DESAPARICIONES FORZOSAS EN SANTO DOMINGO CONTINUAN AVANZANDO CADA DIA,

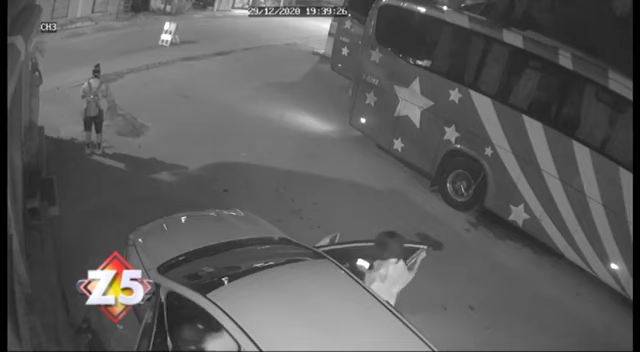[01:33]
se saludan, tienen una breve conversación y se montan en un automóvil.